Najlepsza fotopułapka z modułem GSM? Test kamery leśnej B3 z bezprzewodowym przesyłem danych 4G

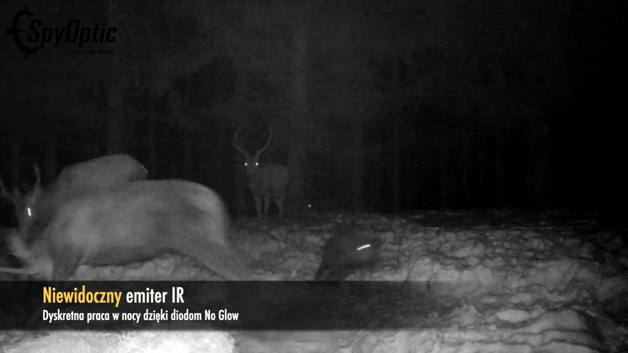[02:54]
Zaimplementowalny na pokładzie tego urządzenia niewidoczny emiter podczerwieni o łącznym paśmie 940 nm.
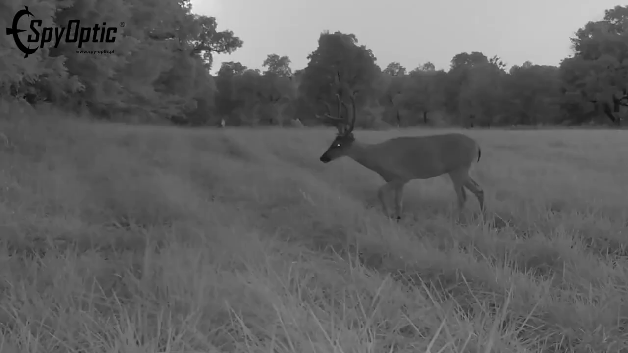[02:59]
Zapewnia nam doświetlenie do 20 m w linii prostej i dyskretną pracę, pozbawioną jakikolwiek fleszy, dźwięków czy innych sygnałów świetlno-dźwiękowych, które mogłyby wystraszyć zwierzynę czy spłoszyć intruza.